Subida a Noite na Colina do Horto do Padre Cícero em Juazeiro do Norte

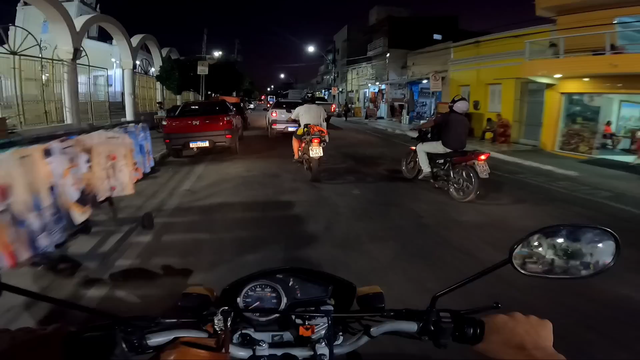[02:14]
mostrando pra vocês aqui em nosso Juazeiro também à noite olha só, aqui nas pousadas muita movimentação, tem ônibus as lojas de alumínio também ficam funcionando, né aqui, várias lojinhas abertas pra atender os visitantes de nossa cidade, os romeiros, né vamos lá,
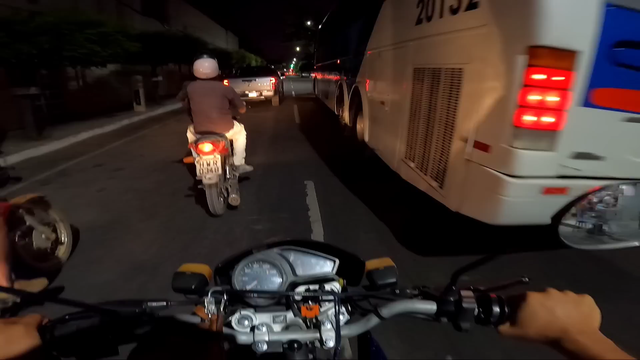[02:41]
o trânsito tá pegado agora início da noite mas nós chegamos lá, Deus quiser e muita gente também fica fica perguntando nos comentários sobre se é seguro subir o horto
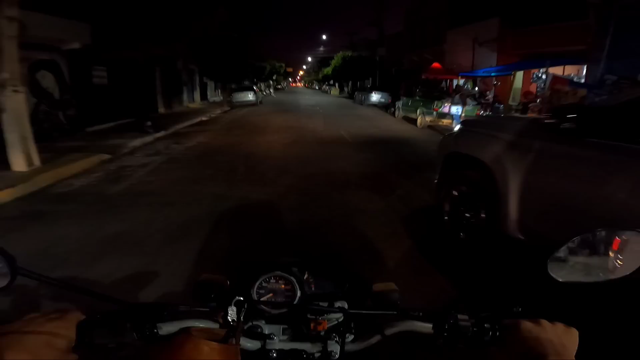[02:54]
o horto é seguro, pessoal, pra subir é bem seguro à noite, né, porque não, como a colina do horto não é aberta antigamente era aberta mas agora não é aberta, aí não, muita gente não vão à noite, né à noite,
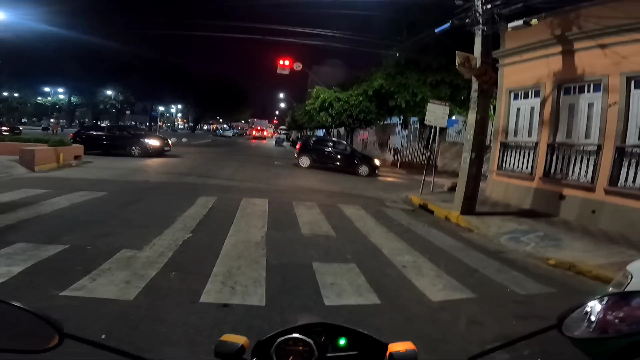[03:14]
eu acho seguro também porque tem muita gente nas calçadas, assim em todo o trajeto da colina, né não é um lugar assim esquisito não não é um lugar, ó, tranquilo vamos dobrar já aqui na próxima rua que é na rua do Cruzeiro aí vamos seguindo aqui, ó e dobrar logo aqui a rua do Cruzeiro
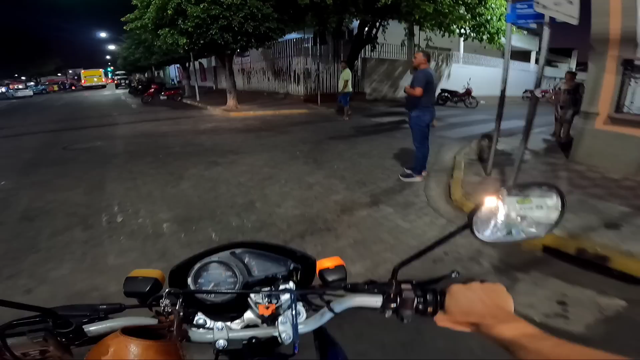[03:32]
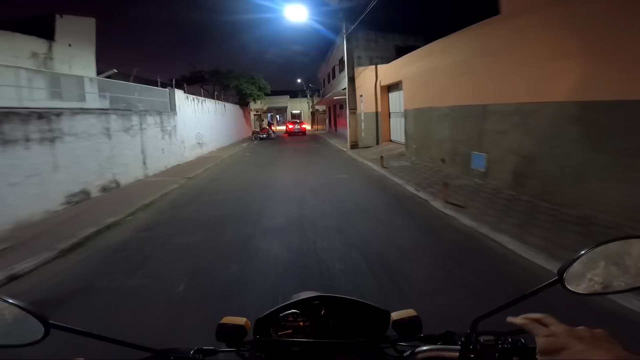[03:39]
quando a gente passa aqui na rua São José também é a rua do Museu, né Museu do Padre Cícero o trânsito tá pegado logo agora cedo, mas a gente vai gravar e chegar lá
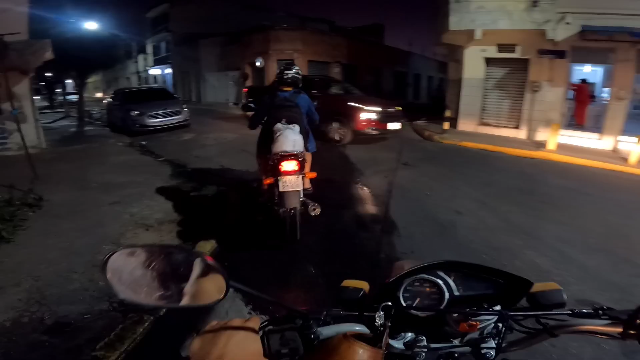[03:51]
tem uns cruzamentos bem complicados, ó a gente vai seguindo, né vamos lá a gente vai passar também do lado do Memorial Padre Cícero o memorial que ainda tá fechado, né pra visitação, não tá aberto mas é sem previsão de quando é que vai iniciar, né vamos seguindo
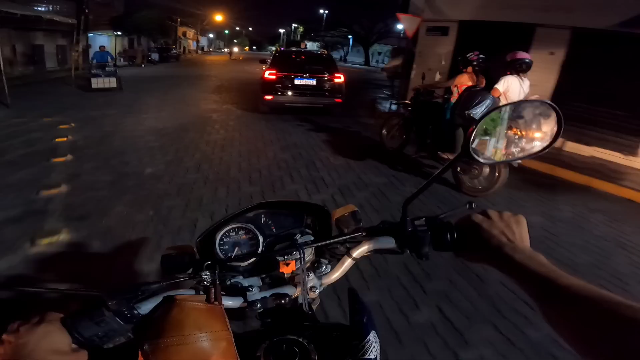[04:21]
mostrando pra vocês aqui aqui a gente já chega na Praça do Memorial Padre Cícero e vamos subindo pela Ladeira de Pedra que até aqui é ônibus de Romeiro também por aqui é assim vamos seguindo
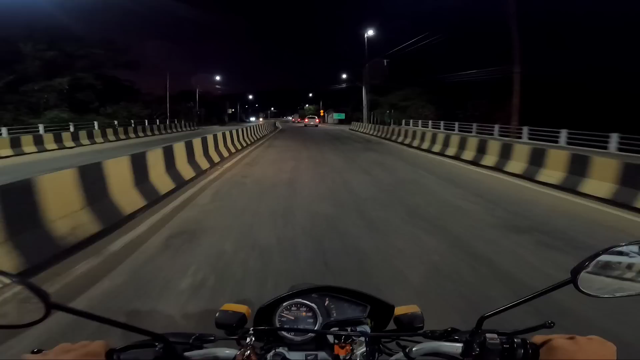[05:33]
vamos ver que não vai ficar a iluminação, né até chegar lá
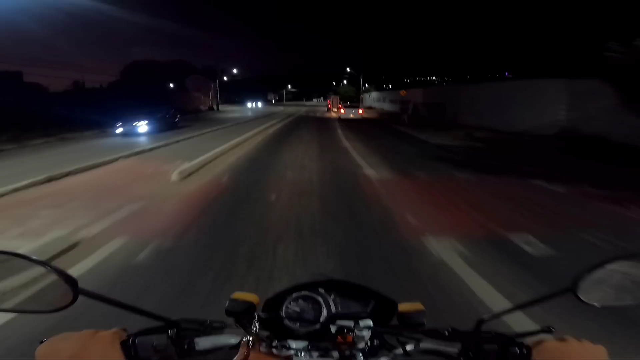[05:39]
se está escuro não, a câmera não dá pra pegar um pouco as imagens mas vamos seguindo até lá aí bem aqui, ó dá pra ver a estátua padecer isso, né tá com a iluminação toda rosa não sei se dá pra ver da câmera iluminação alusiva desse mês de outubo, né pra combater o câncer de mama
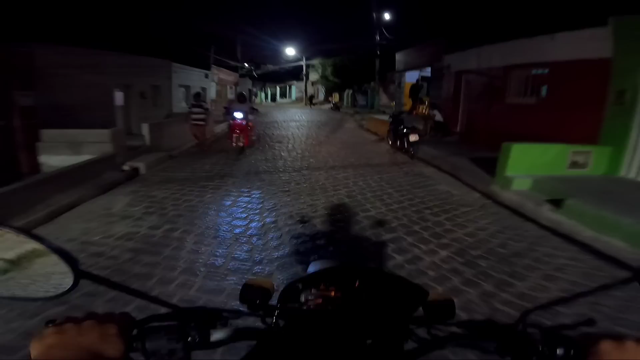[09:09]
é sempre bem movimentado a noite aqui, ó
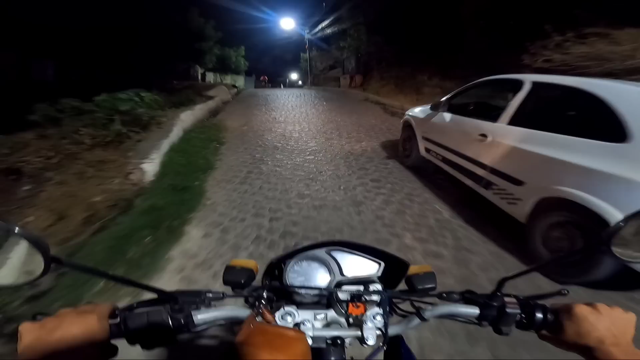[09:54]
né de pedra pra não ter muito acidente tem muitas casas aqui, né tem muitas crianças também que atravessam de um lado pro outro até pra segurança, né também aí vamos subindo aqui nossa madrinha do urso
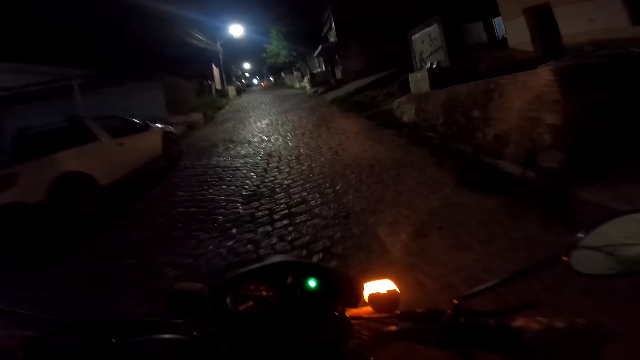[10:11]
era pra ter feito o motovlog aqui no São João pra mostrar as fogueiras mas eu só gravei um pedacinho mas na próxima eu vou ver se eu faço pra mostrar a ladeira todinha na época de São João bem aqui já a pedra de joelho a gente passou também vamos subir estamos mais próximos aqui da colina
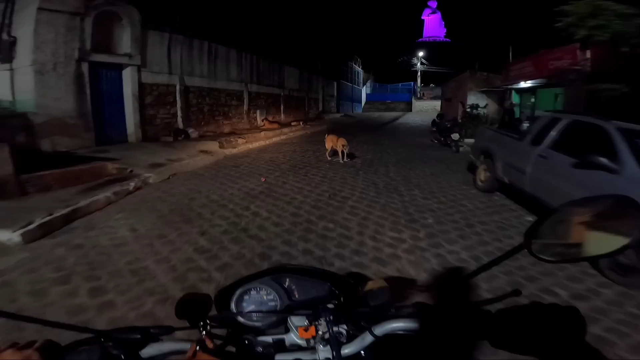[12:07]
os portões fechados né nesse horário mas vamos estar aqui mostrando um pouco pra vocês também aqui na parte da noite na estátua do Padre Cícero vou parar a moto bem aqui pra gente gravar um pedaço aqui né